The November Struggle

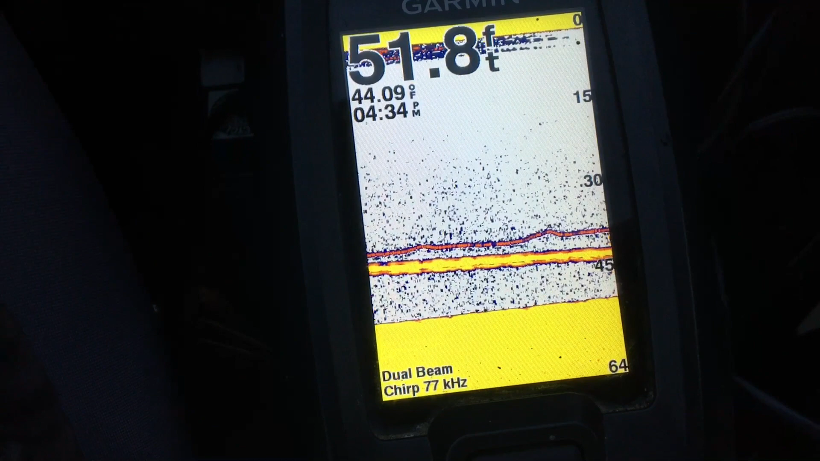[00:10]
On screen: depth 51.8 ft
so as you can see here the fish are actually suspended so the the line on top is my bait and then the
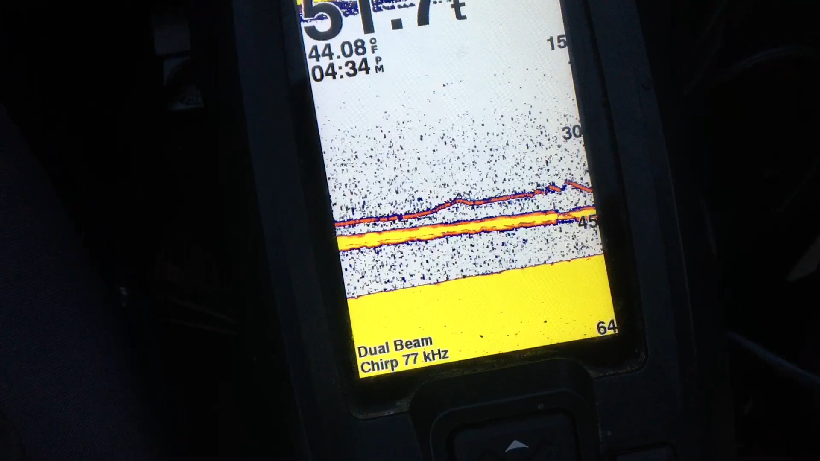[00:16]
On screen: water 44.08°F
other big yellow line is a fish and I've been working this one for a while
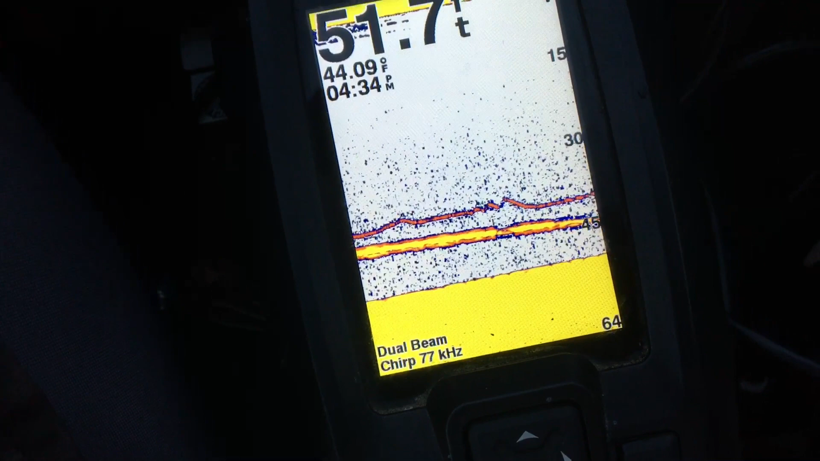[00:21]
On screen: water 44.09°F
now and I'm trying to get him to bite but he's not too interested so far